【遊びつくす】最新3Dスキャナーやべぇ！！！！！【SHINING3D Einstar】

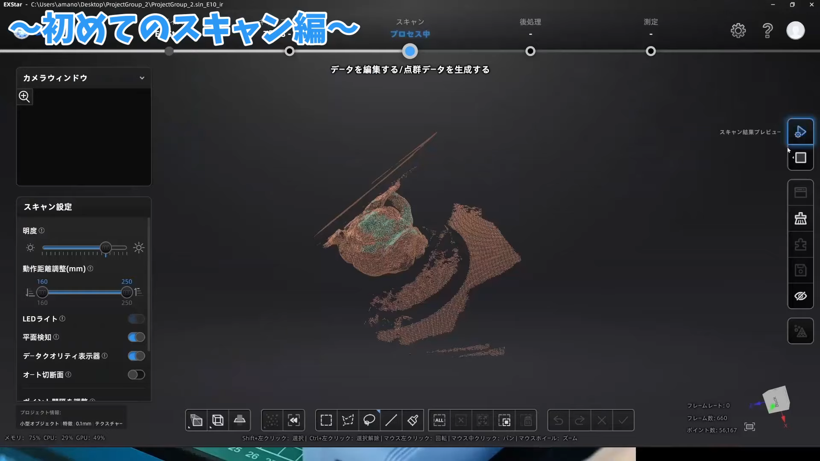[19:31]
スキャンしたデータを見てみるとさっきよりはいいかもしれない一旦じゃあ天群データを生成しますはい来ましたあれ